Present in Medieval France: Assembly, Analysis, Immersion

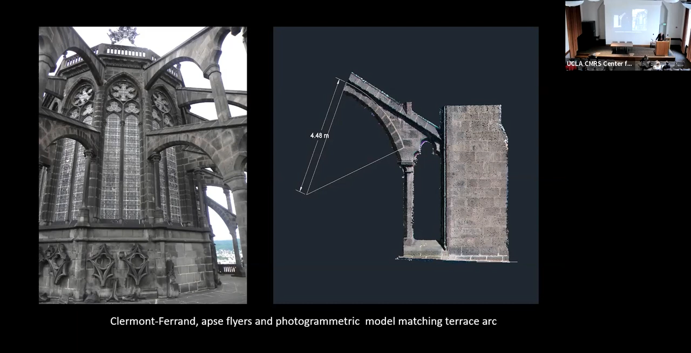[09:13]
thanks to the access allowed by the photogrammetry the arcs radii could be matched with the models of the flyers suggesting that the drawings played an active role in their fabrication their first lines set out a flexible and multi-use pattern that could